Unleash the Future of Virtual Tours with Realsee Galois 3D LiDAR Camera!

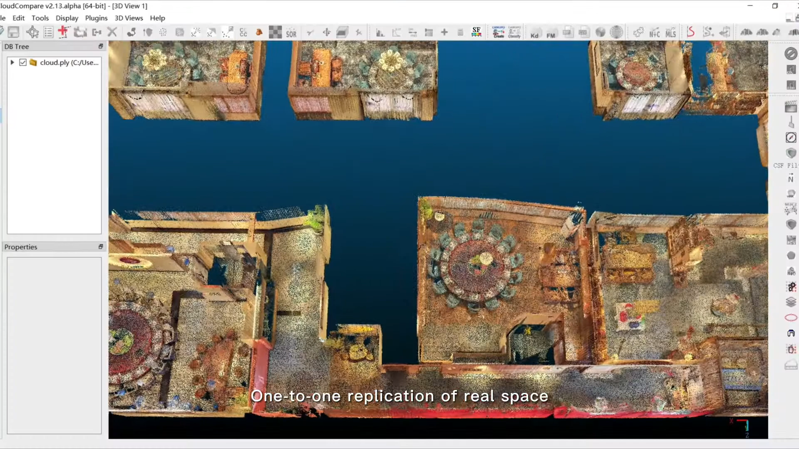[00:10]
one-to-one replication of real space, and visualization integrated into engineering software.